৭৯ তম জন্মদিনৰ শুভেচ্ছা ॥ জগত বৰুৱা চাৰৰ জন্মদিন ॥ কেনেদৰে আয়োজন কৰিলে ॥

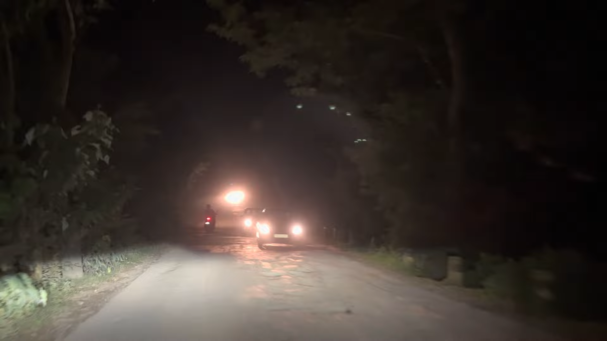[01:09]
আন্ধাৰ হৈ আছে, দেখাব পৰা নাই কোন কোন আছে, গাড়ী পৰা নমাৰ পিছত দেখাম।